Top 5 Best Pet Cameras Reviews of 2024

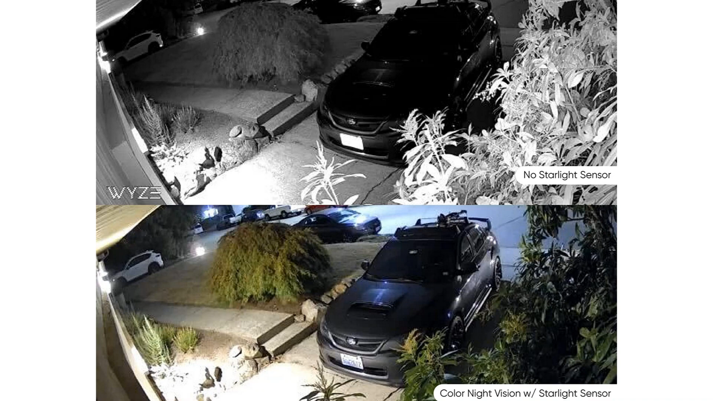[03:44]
the basics all worked very well. The camera is compatible with Google Assistant and Alexa,
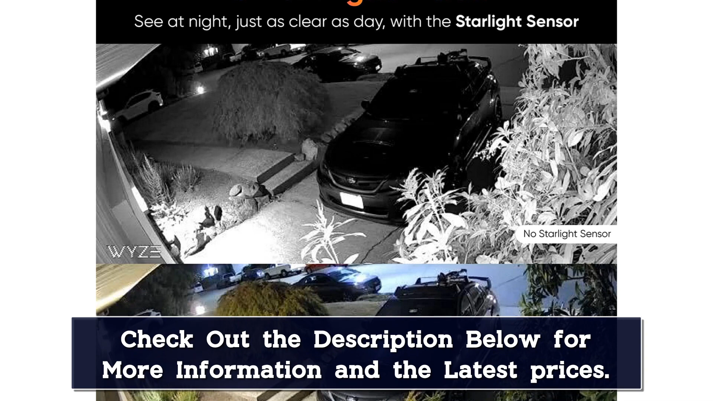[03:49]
provides two-way audio, and offers a 130-degree field of view.